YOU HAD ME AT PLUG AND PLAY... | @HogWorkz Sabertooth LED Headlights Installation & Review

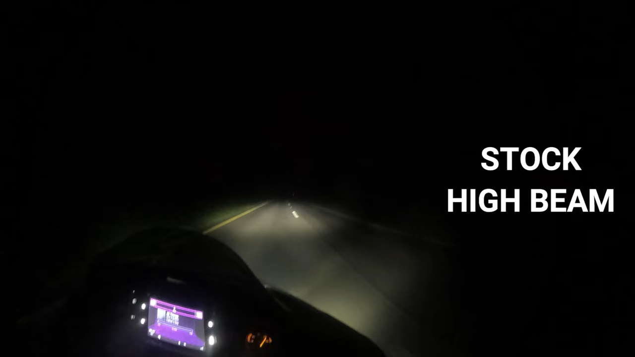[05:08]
And it is literally crazy how much brighter this light
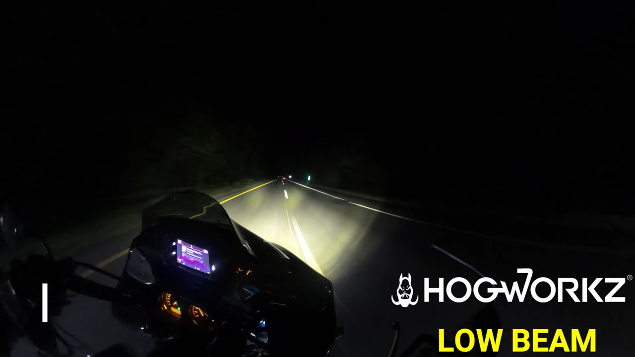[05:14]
is not only does it brighten up the road but it also brightens up the peripheral so you can see like not only the pavement but you can see the trees around you and what's in the trees and you can see the thoughts of the people that you're passing on the road they're bright they're bright.
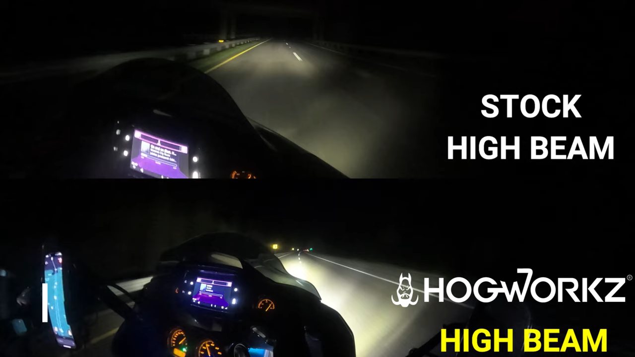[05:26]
So after a 2600 mile road trip testing out these lights I can say I highly recommend.